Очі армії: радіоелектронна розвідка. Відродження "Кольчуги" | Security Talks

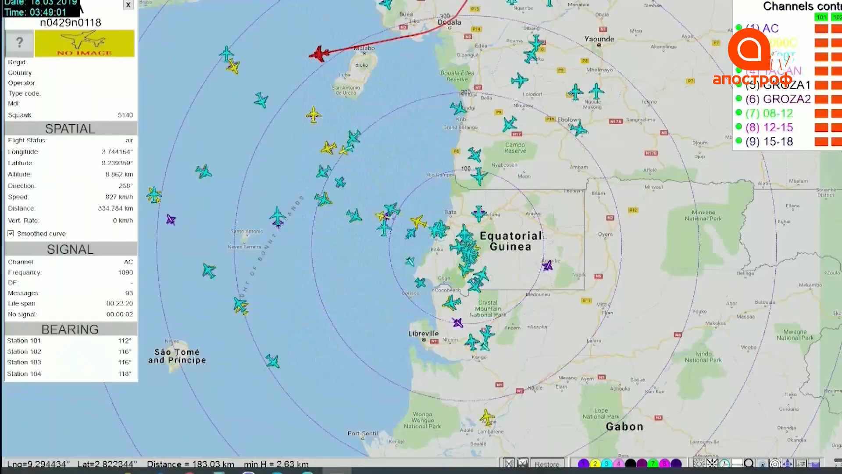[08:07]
І під тим записям, яку зробили, ми знову встановили військову обстановку, яка в тому часі була над тими станціями, які тут, звісно, вони вказані.